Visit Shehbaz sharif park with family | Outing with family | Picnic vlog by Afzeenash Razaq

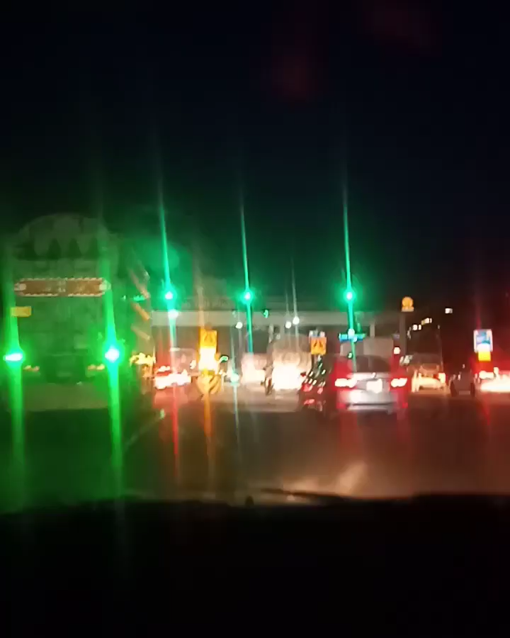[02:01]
اس کے بعد ہم لوگ ٹول پلازا سے گزر کے آگے آئے اور وہاں پہ ہم نے اپنے ٹشن دکھائے